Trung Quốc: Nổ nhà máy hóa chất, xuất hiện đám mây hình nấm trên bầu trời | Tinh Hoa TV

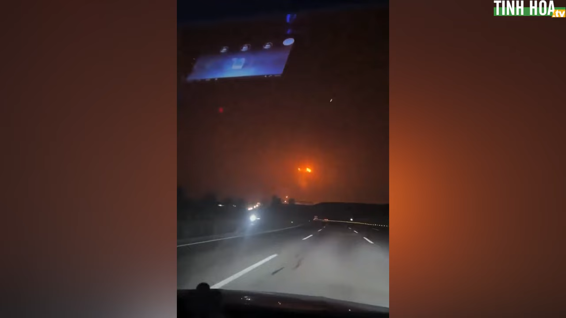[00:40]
Khi đó, họ vẫn còn cách hiện trường vụ việc hơn 1 km, và trên xe không nghe thấy tiếng nổ.